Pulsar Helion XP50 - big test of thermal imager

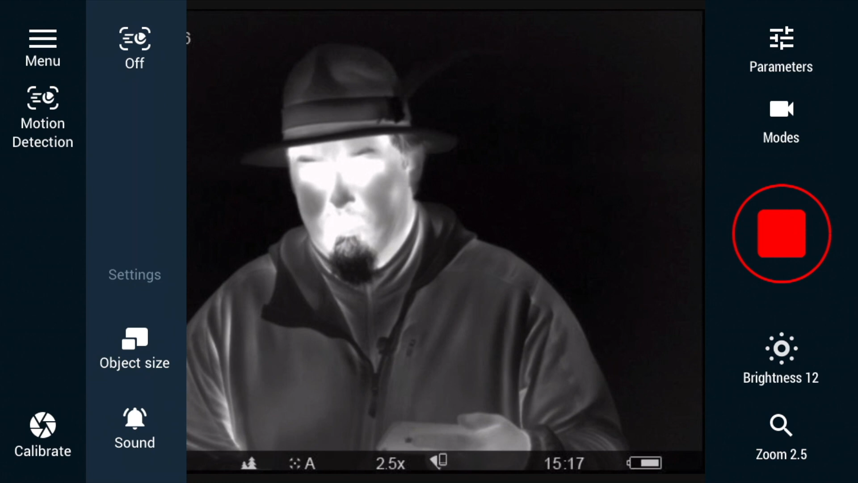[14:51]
I am now starting the motion detection function
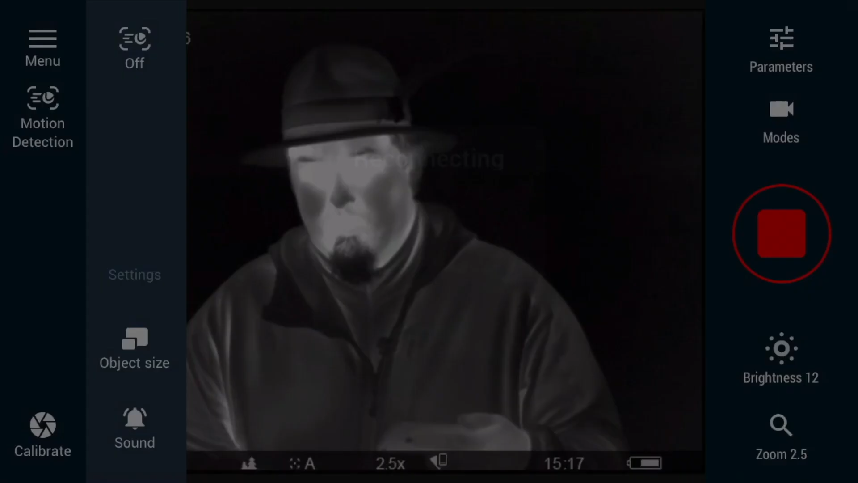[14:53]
and as you can see my move is caught by the app. So at the moment when we will have game that will appear in our range,
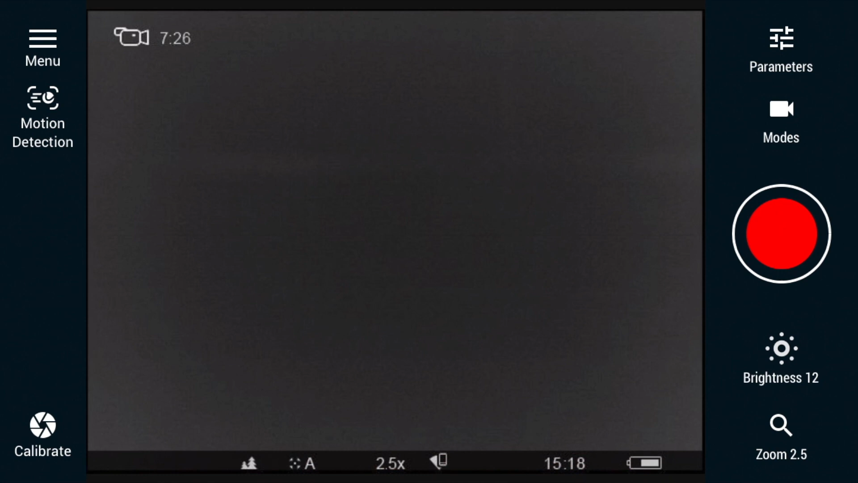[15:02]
the device will detect movement which will cause vibration in our phone and the area in which motion was detected will be marked with a border.
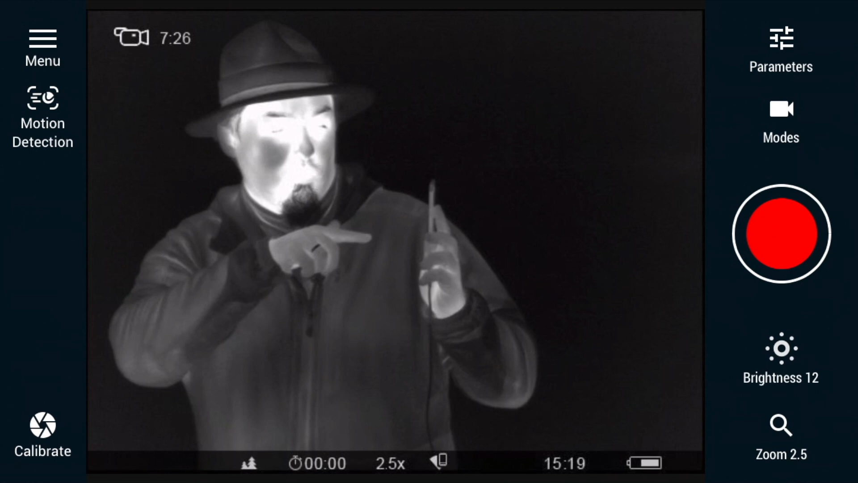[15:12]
The red line will be visible. Of course in motion detection we can determine how large the image is expected. When we have something small even a small movement of the hand is enough or small game.
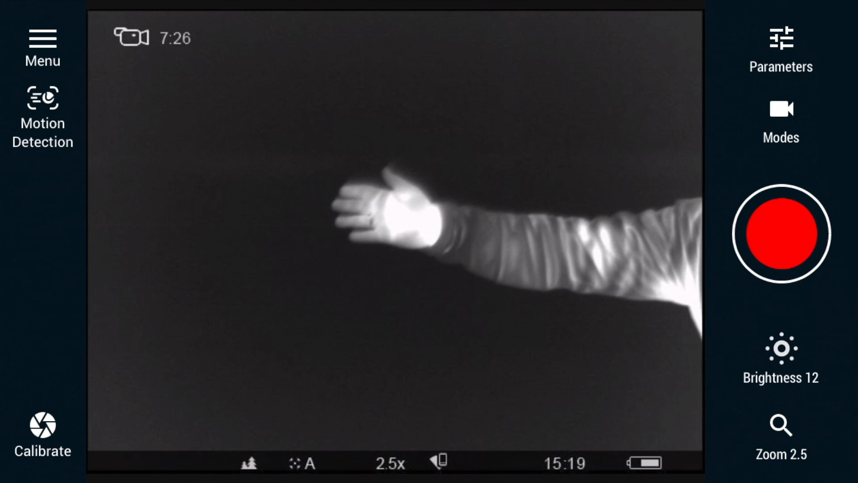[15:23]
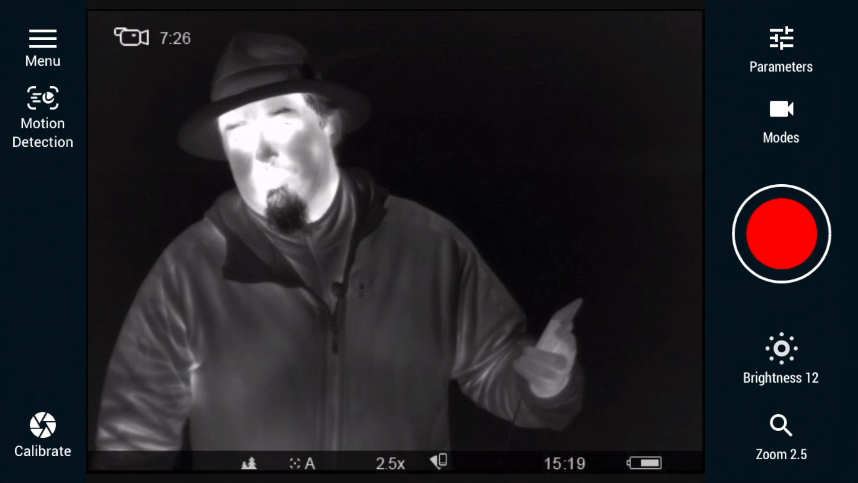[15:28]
Of course we can set the image for the big thing,
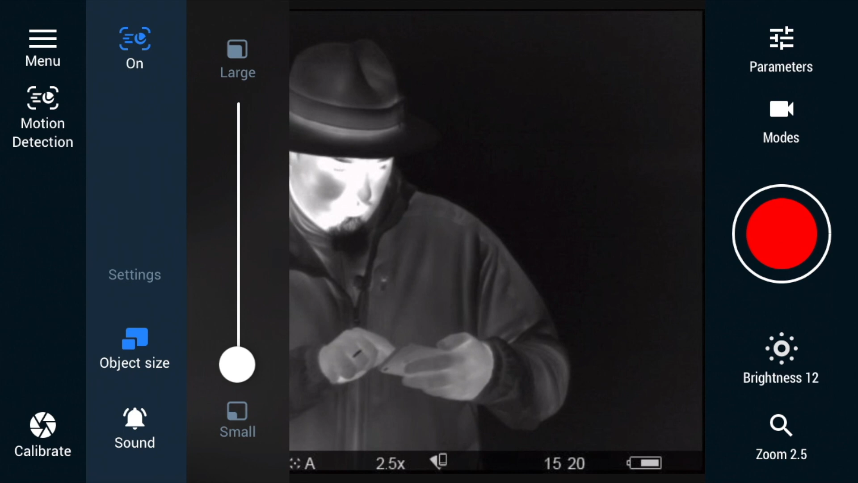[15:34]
then the motion to be cold must take a large part of our screen. And this is the only function that I can only run from the phone itself.
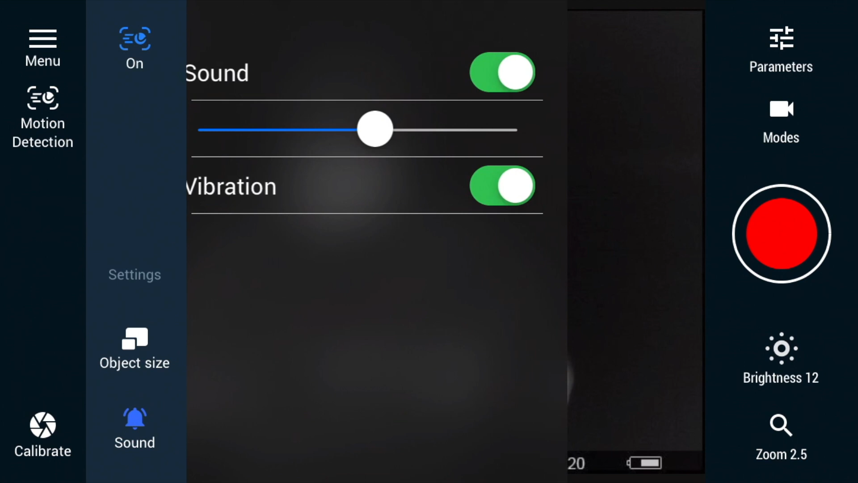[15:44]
Of course we can still turn on the alarm sound and determine wherever it should be loud or quiet. It is known that if we are in the hunting stand we want the game not to hear us so it's the best to leave only the vibration and turn off the sounds.
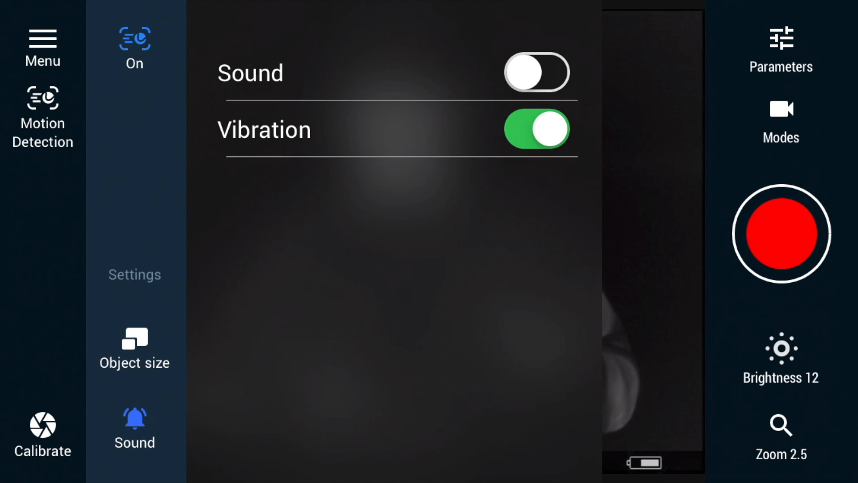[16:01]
And even if we fall asleep the vibrations
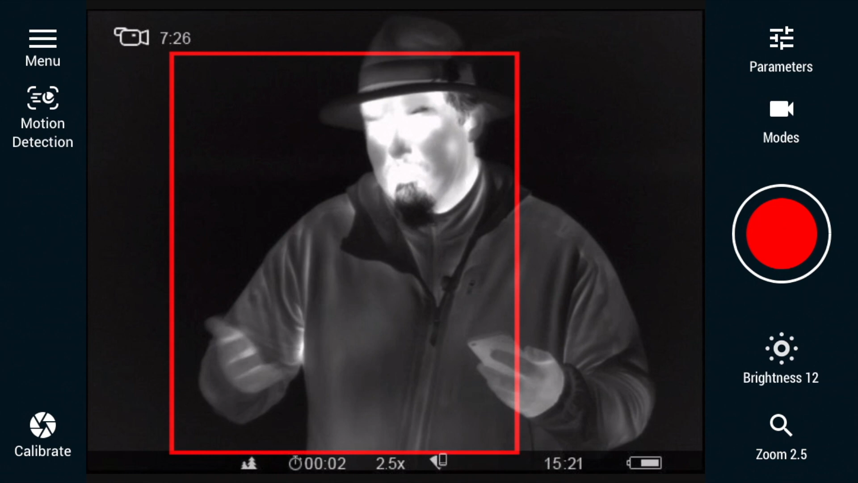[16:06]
will be so noticeable that we can easily wake up. Here we also have the function of calibrating the device itself. Every now and then you can see in the imager that it's calibrating. There is such a short break for a second. The same way you can do the calibration from the phone.
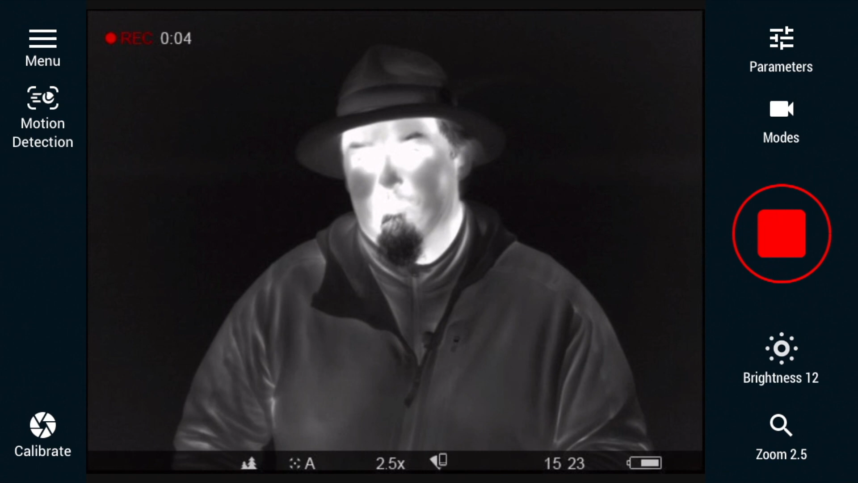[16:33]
Taking advantage of the fact that I'm at home, my beloved wife prepared a cup of hot coffee for me so that I can show you how it looks in the imager.
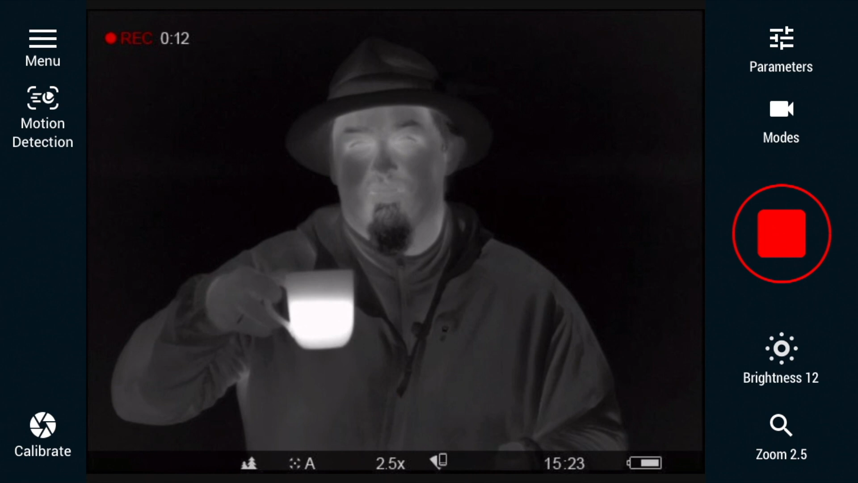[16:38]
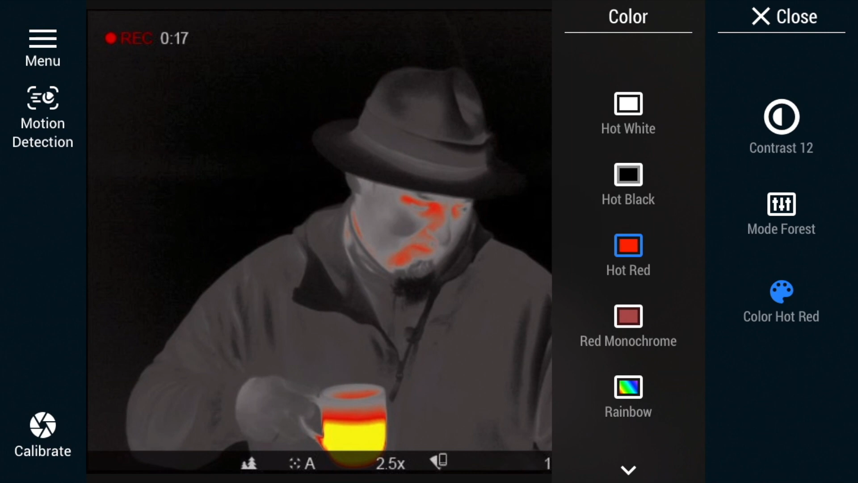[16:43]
And in this case you can see that this is much warmer than me.
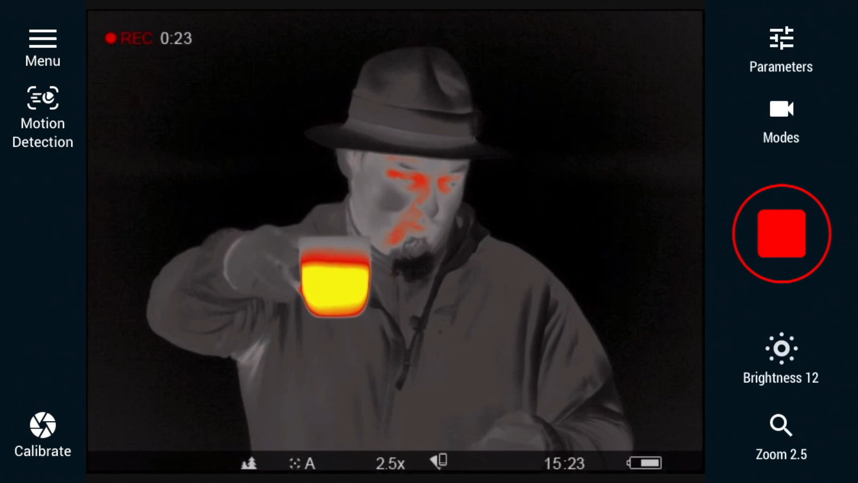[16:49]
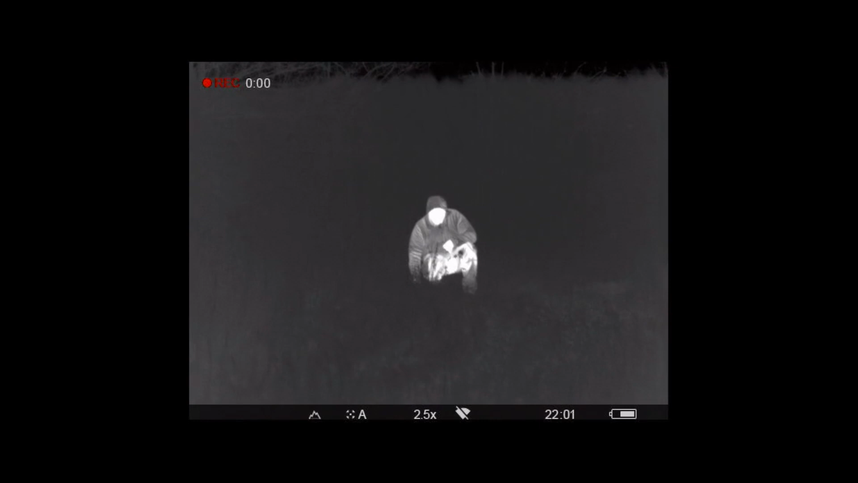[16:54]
The era of ThermoVision is the end of incorrect recognition of the target.
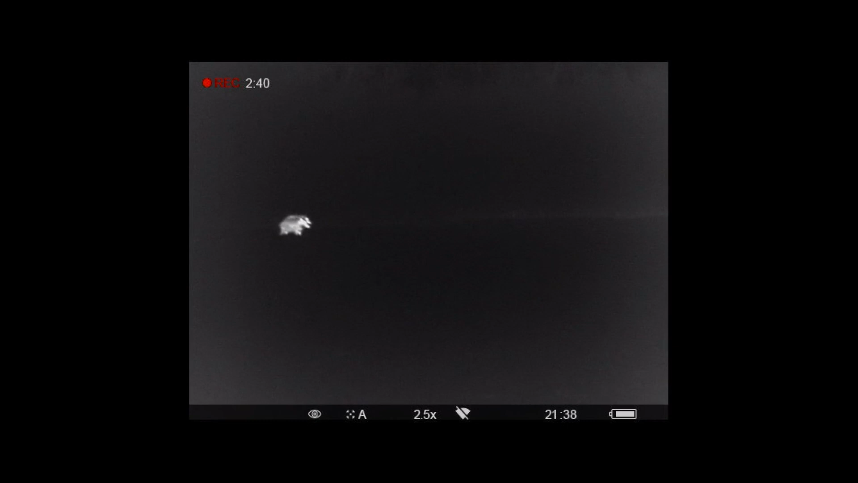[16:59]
This is the end of not being sure wherever we have a boar in the field or is it a potato chief.
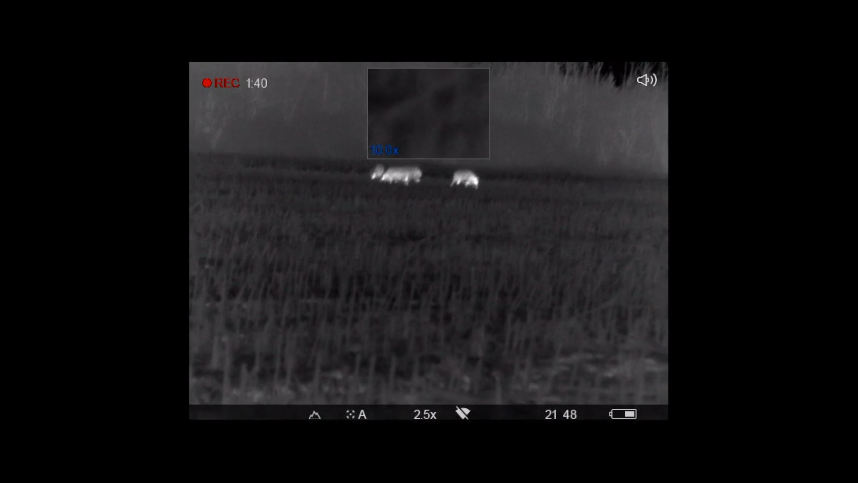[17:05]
A thermal imaging scope is a guarantee that our target will be a boar and nothing else.